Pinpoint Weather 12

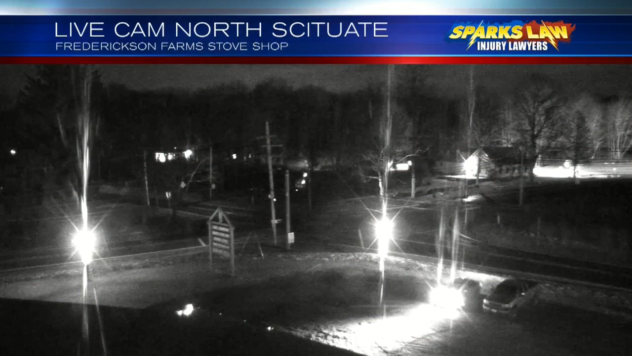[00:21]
Cloudy skies, we are cool and dry this evening. These are pictures from North Scituate. Better part of the night will stay dry. We take a look at, well, the high temps today, almost not quite.